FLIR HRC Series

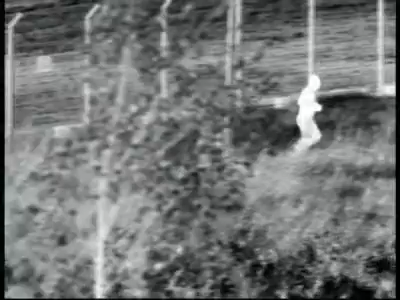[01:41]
Joystick operation allows the operator to see 360 degrees
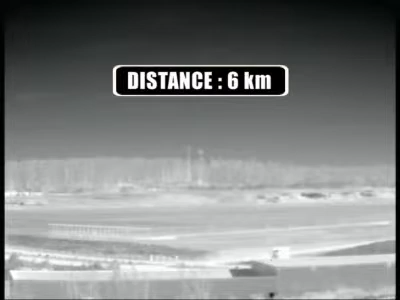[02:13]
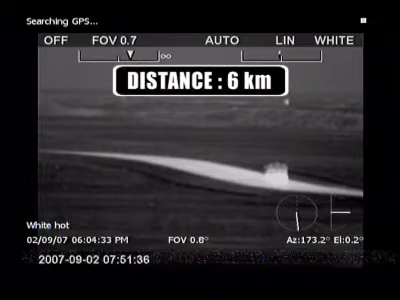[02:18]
In the multi-sensor configuration, the HRC consists of the following elements.
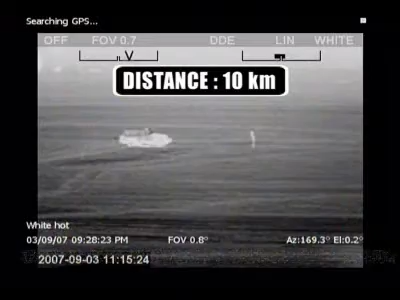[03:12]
The HRC 40x490 zooms between an 18.8 degree and 1.5 degree field of view.
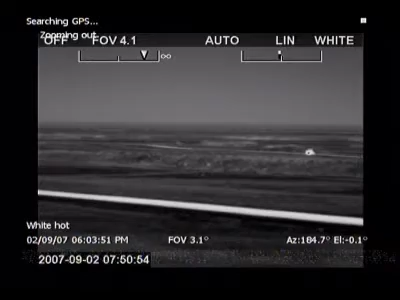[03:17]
For even longer range performance, the user can choose the HRC 59x735.
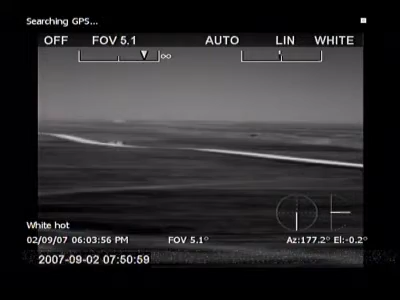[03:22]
It zooms between a 9.4 and 0.75 degree field of view.
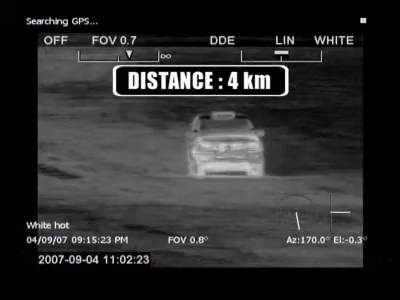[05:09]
you can identify a target the size of a human object at no less than 4 kilometers.
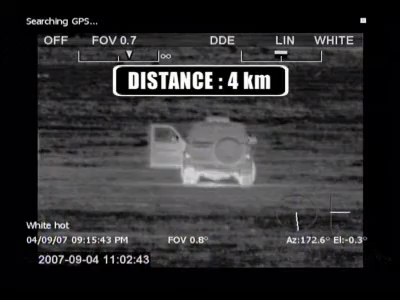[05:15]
Identifying a 2.3x2.3 meter object can be done at approximately 9 kilometers away.